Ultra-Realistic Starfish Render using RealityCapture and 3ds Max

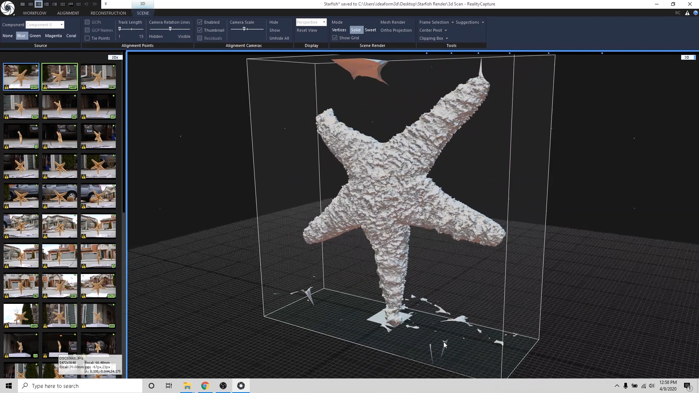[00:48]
I exported these objects out of Reality Capture and imported